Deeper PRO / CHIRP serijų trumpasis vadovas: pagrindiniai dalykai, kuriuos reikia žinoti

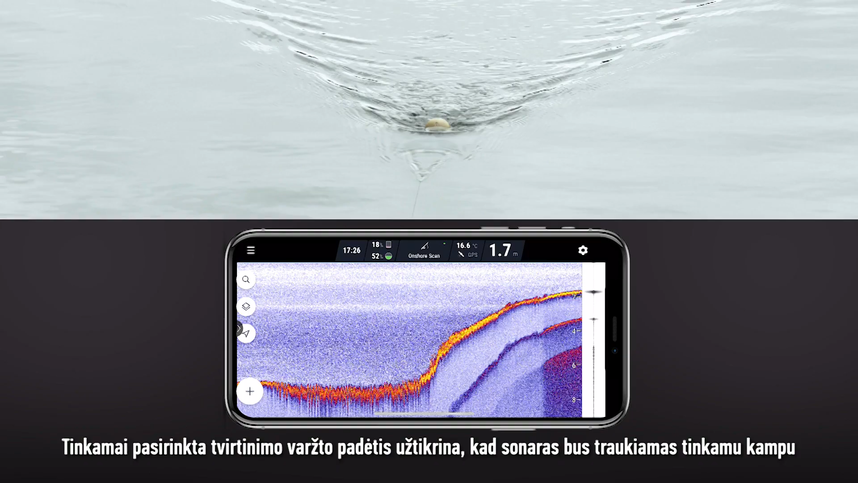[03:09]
On screen: depth 1.7 m
The right bolt ensures the sonar is pulled at the right angle and remains as stable as possible.
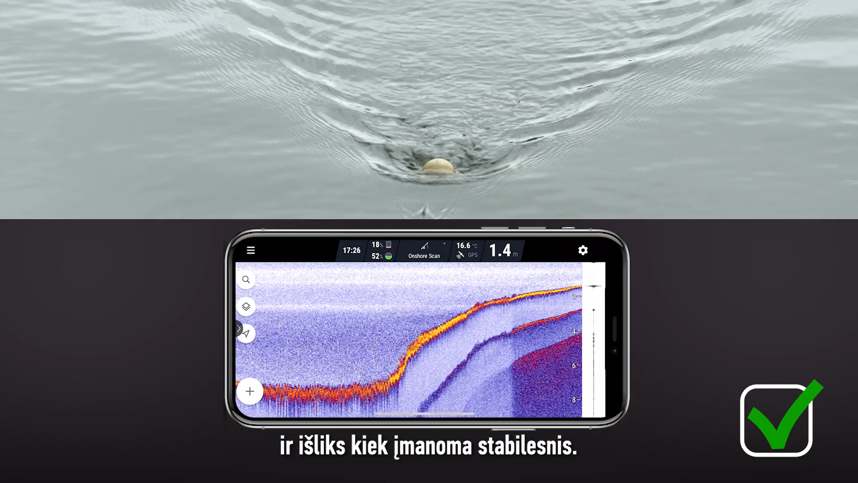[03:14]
On screen: depth 1.4 m, water 16.6°C
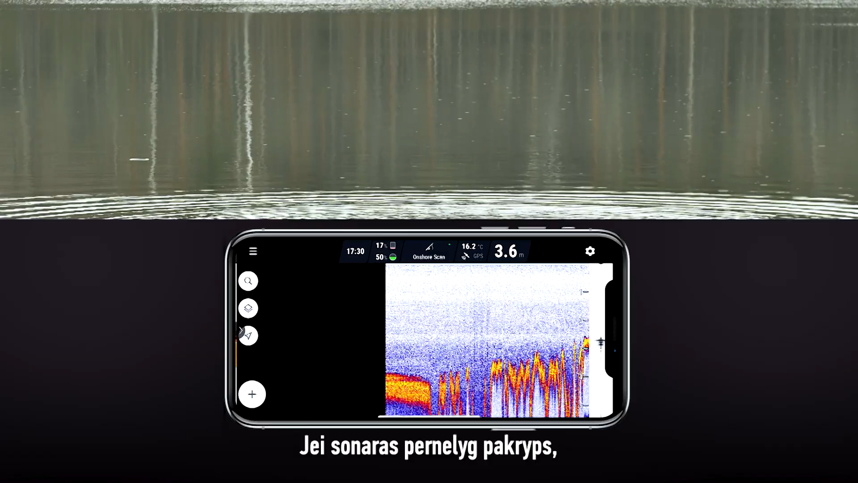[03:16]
On screen: water 16.2°C
If the sonar starts tilting excessively,
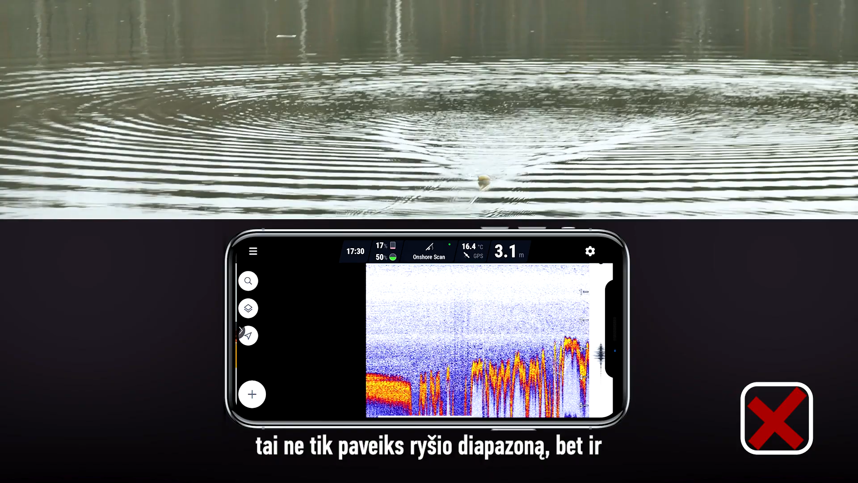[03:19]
On screen: water 16.4°C
this will not only affect the connection range, but it will also make your sonar readings harder to understand. Finally, when retrieving your sonar, make sure to reel it in slowly.
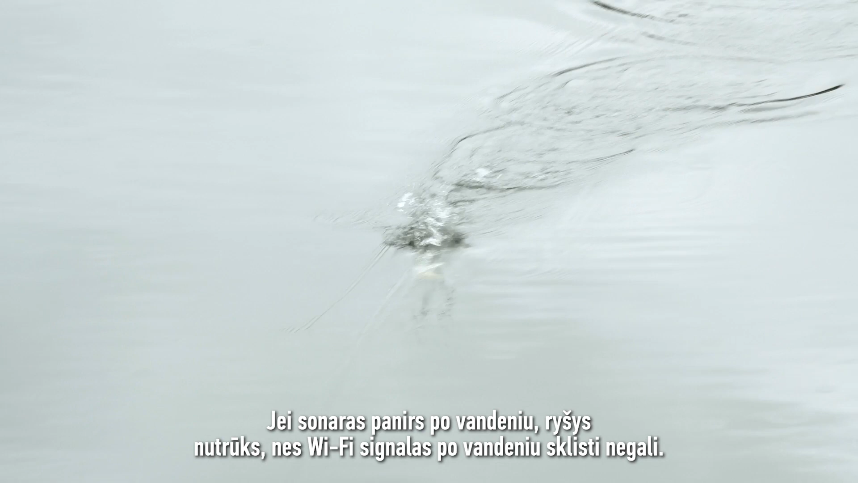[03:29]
If your sonar submerges, it will disconnect as Wi-Fi does not travel underwater.
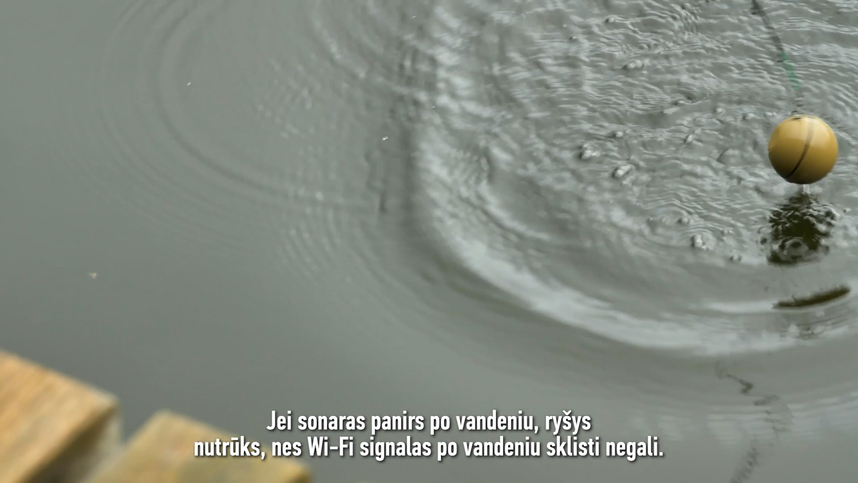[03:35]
To ensure a strong and accurate GPS signal, place your deeper in the nearby water. Turn on the onshore GPS mode and give it some time to establish the strong GPS signal.
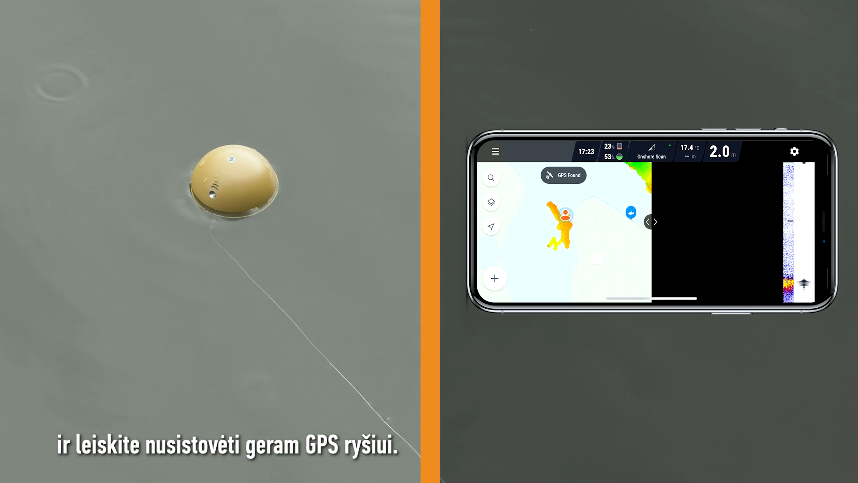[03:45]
The connection may take between 5 to 10 minutes or longer if you have not used your sonar for a long time.
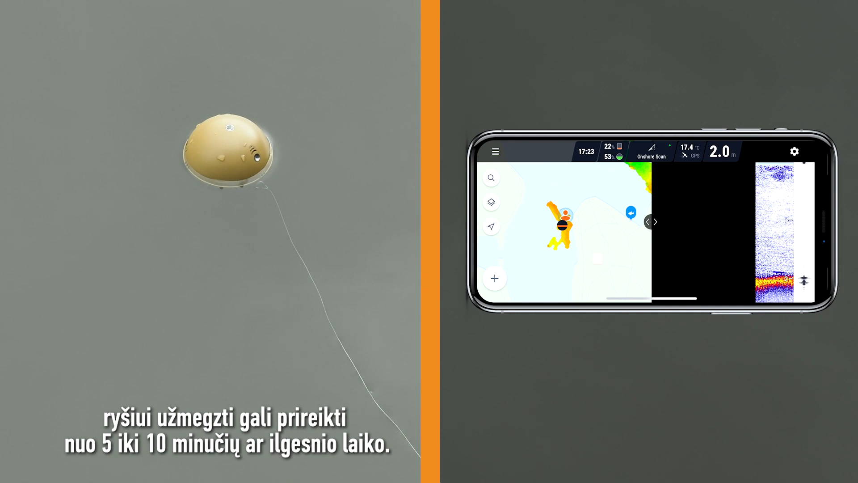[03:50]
Once the app shows GPS found, you can start casting.